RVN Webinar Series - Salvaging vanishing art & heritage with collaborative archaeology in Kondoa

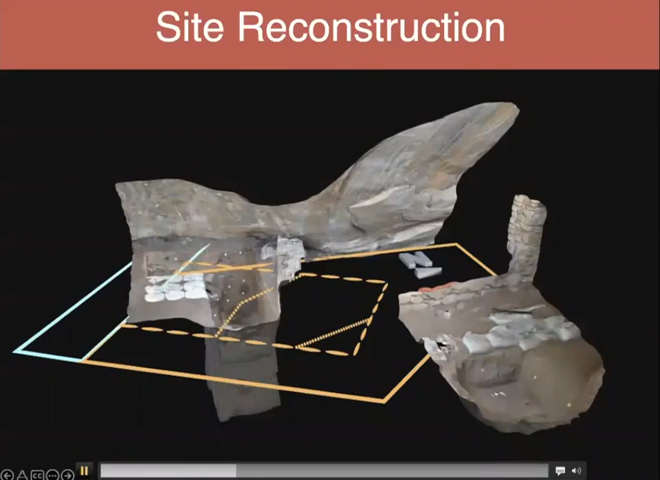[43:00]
And this is this is a photogrammetric model that we made actually in 2017. So this is slightly out of date. I think it should move one more time. Yeah. So what we were able to find in that first season in 2017 was essentially the extent